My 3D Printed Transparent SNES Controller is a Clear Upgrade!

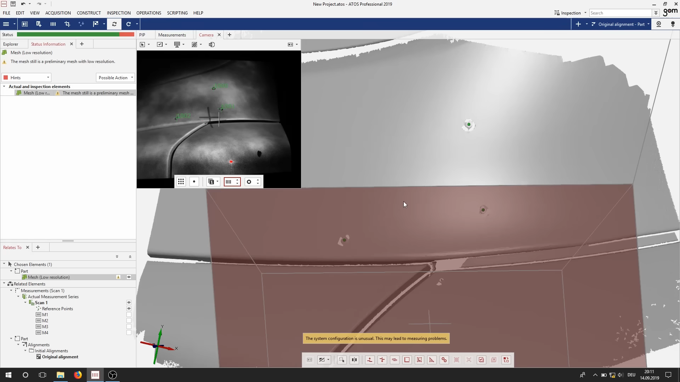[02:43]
I could have put a ton of reference points on the parts and scanned them that way but that seemed kind of wasteful and more importantly,
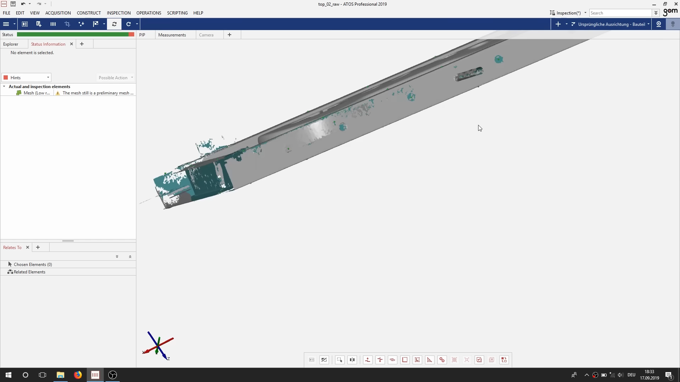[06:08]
The scan itself only gives you a point cloud that at first even still contains parts of the reference frame and the threaded rods,
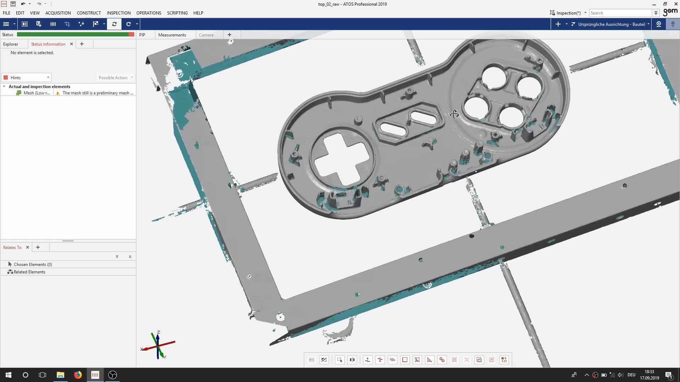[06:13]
but they can be selected and removed.
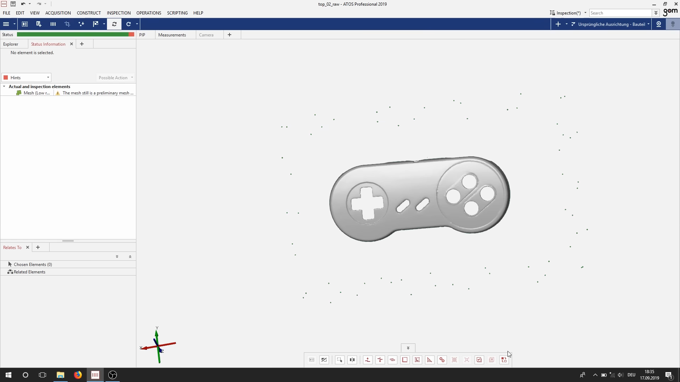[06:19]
After that step the point cloud is converted to a surface mesh, so basically the final STL.
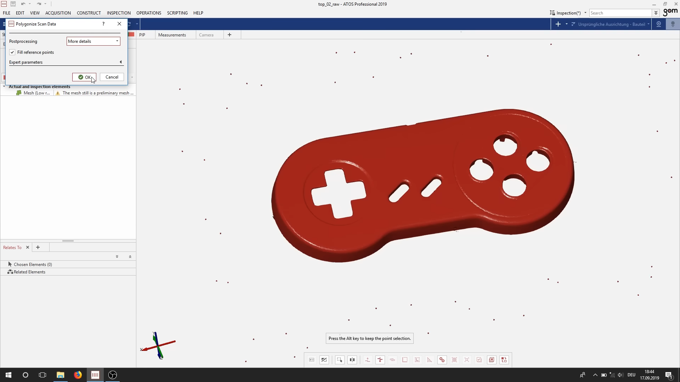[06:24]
Unfortunately,
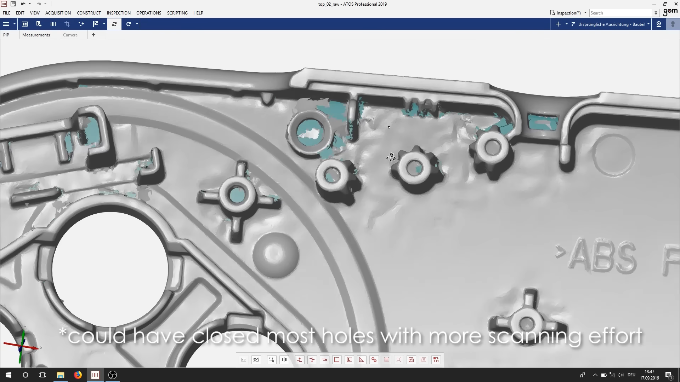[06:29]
there were areas I wasn't able to reach during scanning due to the tight spaces and also at the locations of the fixtures there were still holes in the model.